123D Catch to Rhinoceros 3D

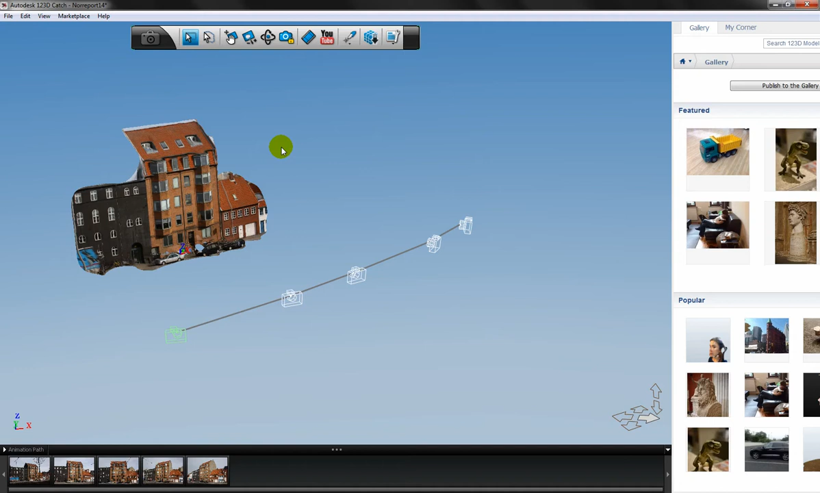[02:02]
You can see we have the five photos in the bottom of the screen. And using the Orbital you can examine the model.
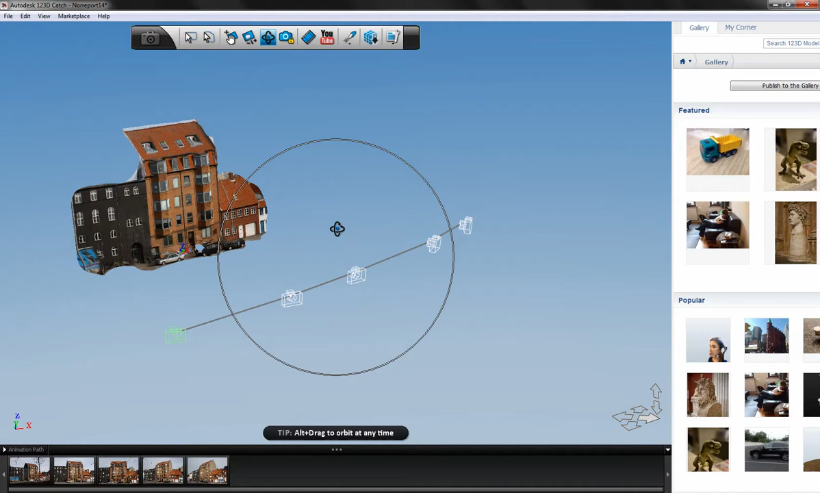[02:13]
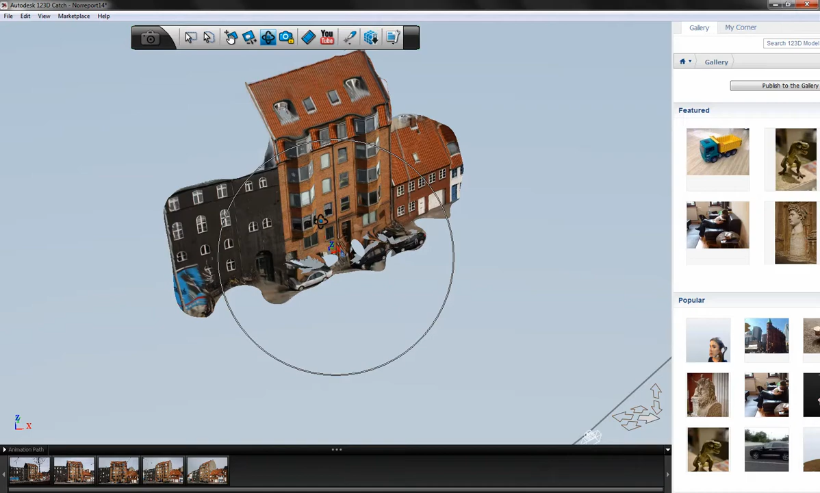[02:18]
You see we have overlapping elements here,